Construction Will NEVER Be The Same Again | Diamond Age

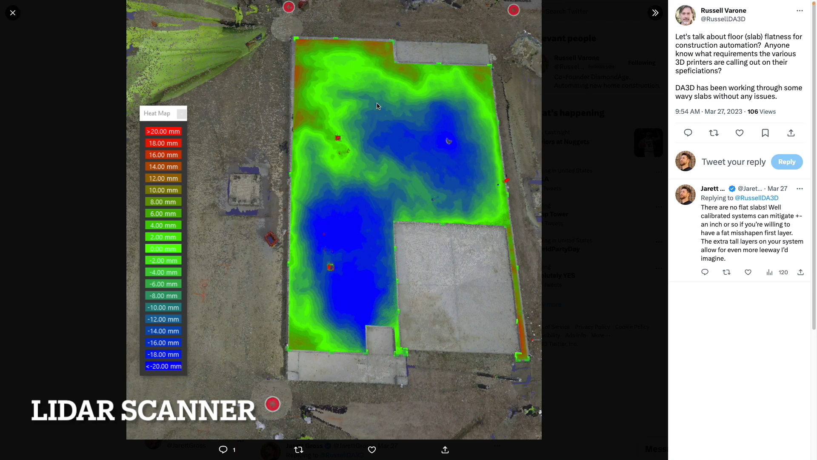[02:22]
Another robot on their gantry system is a lidar scanner and this enables you to map out the slabs so that the robot can make the appropriate adjustments for either the speed or amount of material to distribute for the first layer to get it even and also a scan of the as-built so that when the home is completed you have the as-built 3D model.